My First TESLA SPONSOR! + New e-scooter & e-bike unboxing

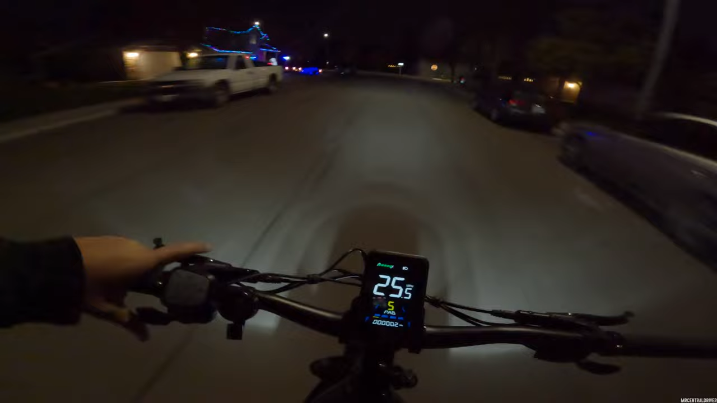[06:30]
advise anyone do what i do i have no helmet i got one hand on and i have to push the brakes and this is sketchy as heck i have the pedals activated too so i got to be careful on that and not taking off on me now the bike's not very twitchy or twerk or
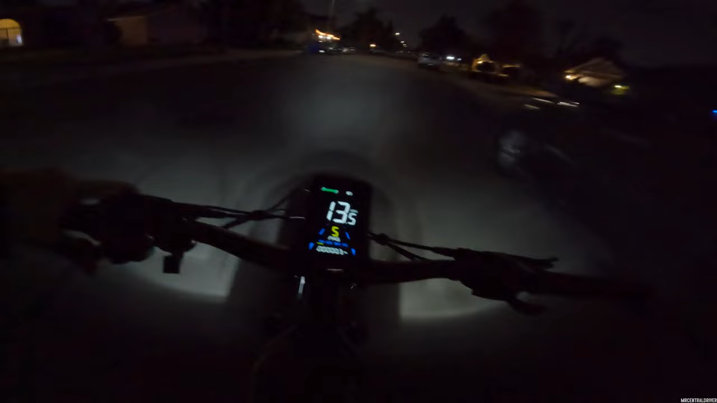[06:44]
anything like that it doesn't seem like but it does have decent power but it does feel very weird and it wants to take off from me because i only have one hand on the bike so i think we're going to leave it at that it looks like it's a 28 mile per hour bike it looks like it slowed down um like it topped out but again i'm not trying to go that fast do not be like me i just